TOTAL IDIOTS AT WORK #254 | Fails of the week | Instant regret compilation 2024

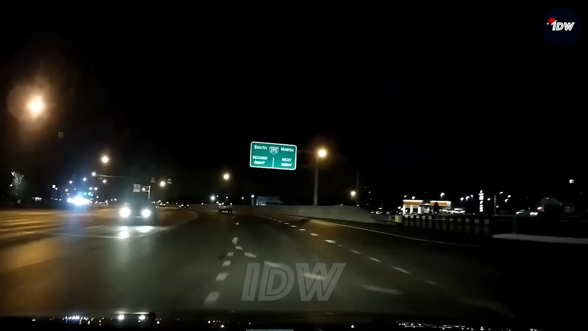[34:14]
This guy's skills are on point. Glad a collision didn't happen.
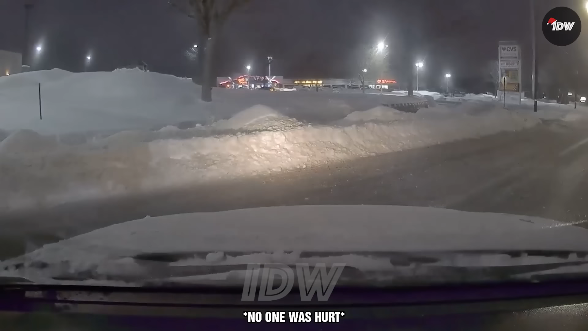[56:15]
This guy must learn how to use his mirror again.
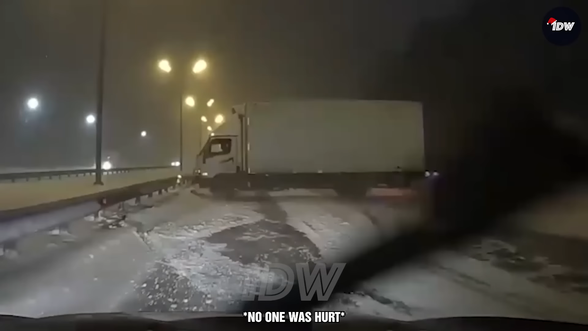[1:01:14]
The weather is really bad. Drive carefully. The evening is ready.
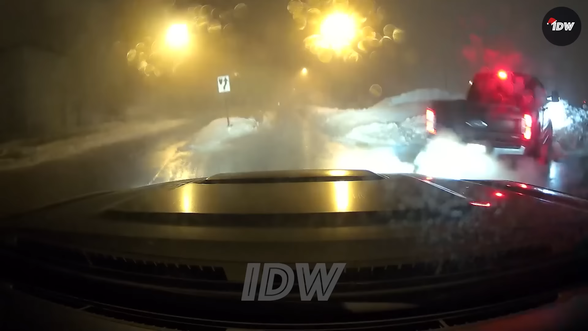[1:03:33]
He said he couldn't see me over the snow. Please prove it.